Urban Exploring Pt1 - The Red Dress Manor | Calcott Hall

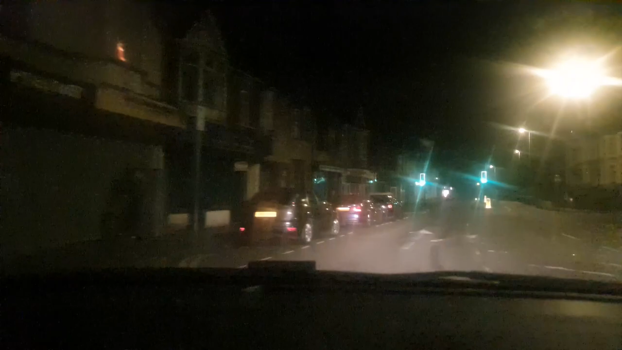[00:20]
Hey what up guys, it's currently 4.28 in the morning, I'm in my car as you can see.